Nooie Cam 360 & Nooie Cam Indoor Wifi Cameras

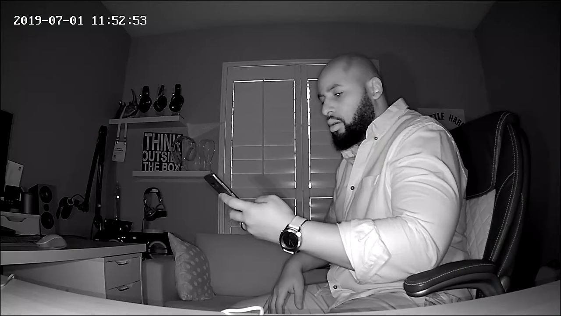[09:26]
But this looks like a 1080p image when you actually take the snapshot in video. So good quality video.